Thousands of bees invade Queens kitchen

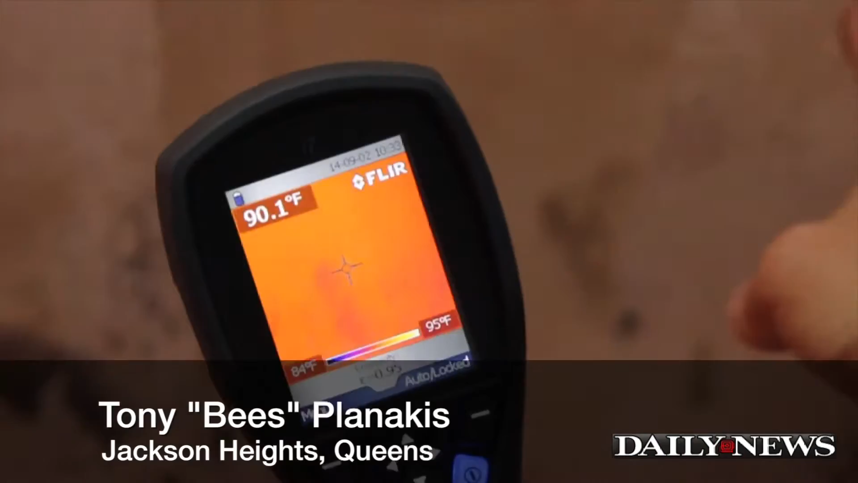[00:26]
On screen: spot 90.1°F, scale top 95°F, scale bottom 84°F
That's it, so it's the cone is kind of like, it's not full, filled out yet.